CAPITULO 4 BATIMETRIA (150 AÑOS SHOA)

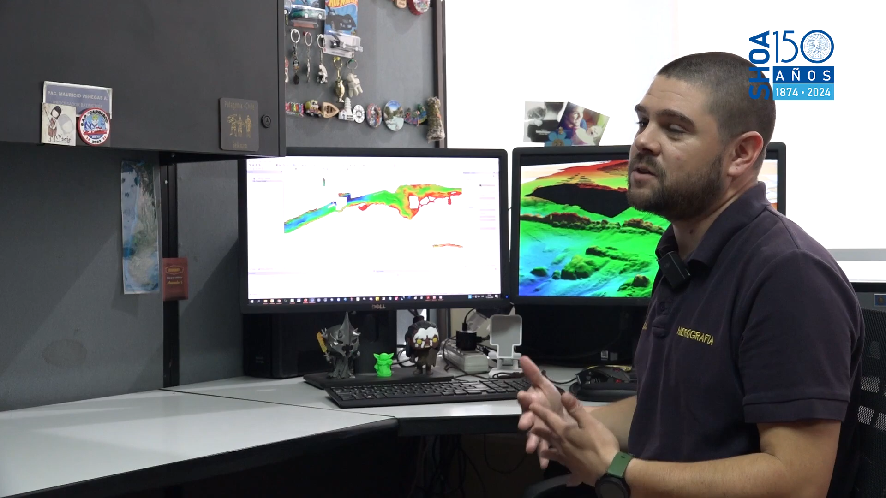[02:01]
Estas lanchas cuentan con unos equipos multi-ax, un sistema multi-ax,